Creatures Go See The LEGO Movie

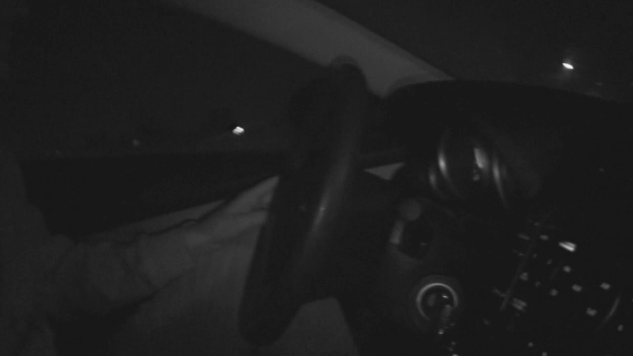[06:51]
Can hardly see out the windshield right now It's amazing So,
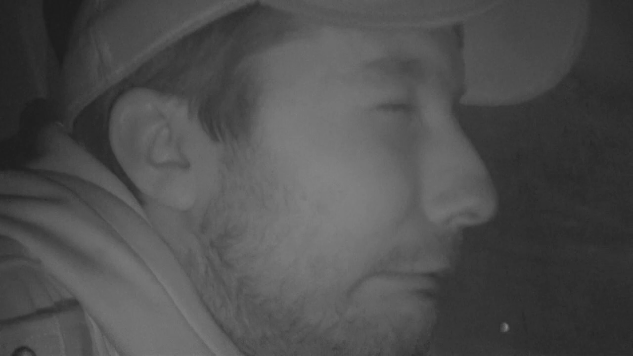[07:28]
Jordan You should probably open your eyes You can hardly see out the window Look at that! Look at that right now!
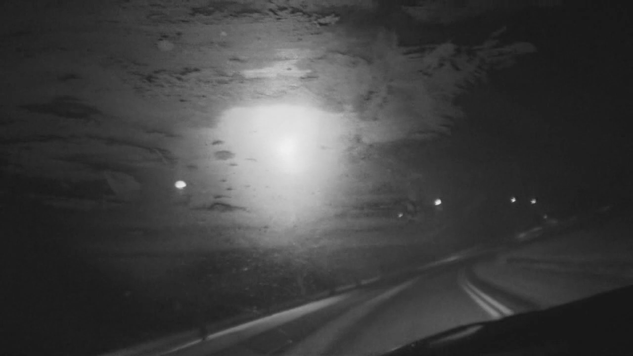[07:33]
How can you see anything? I got a sixth sense about these things Yeah, I love driving when it's like Oh, yeah, this is so visible right now Oh, yeah I think there's cars coming They might be on my side I don't know I think I'm on the right side of the road Alright Well, see you guys at the movie theaters In about two seconds If we're not done